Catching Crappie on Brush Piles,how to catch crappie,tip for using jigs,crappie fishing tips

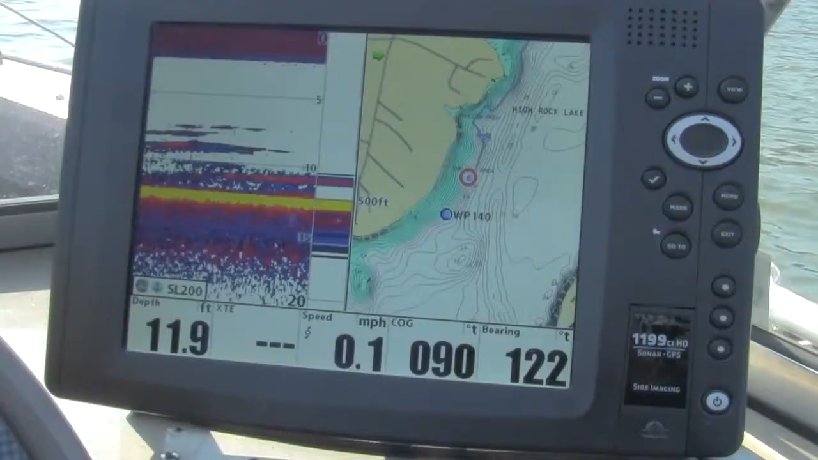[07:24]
On screen: depth 11.9 ft, speed 0.1 mph
And when you're coming up, you're already up above it. Sitting right on it. That's what happens when you get a lot of times you get too close to the brush pile.
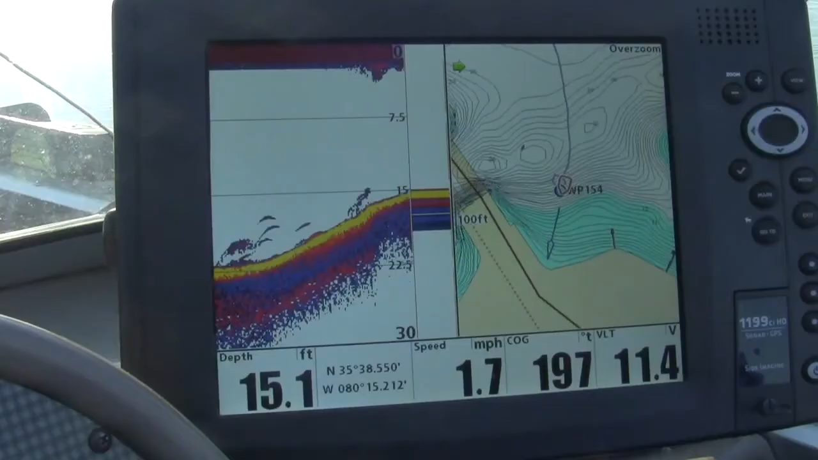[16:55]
On screen: depth 15.1 ft, speed 1.7 mph
Looks like we found a good one there that nobody's fished on lately, Alan.
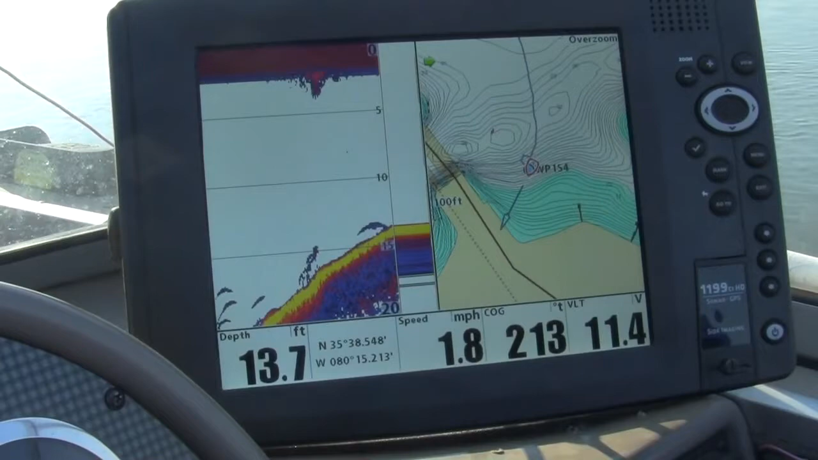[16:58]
On screen: depth 13.7 ft, speed 1.8 mph
That's funny that you can sit here and fish brush piles 100 yards apart on the same kind of bank,